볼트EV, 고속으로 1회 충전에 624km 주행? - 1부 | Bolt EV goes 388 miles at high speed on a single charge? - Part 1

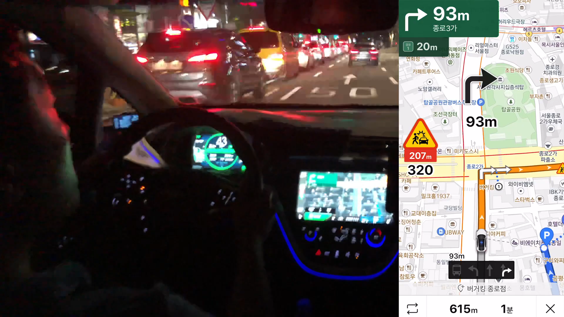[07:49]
After crossing the 한남 bridge and going through 남산터널, I was able to ride at the hotel in 종로구, the destination.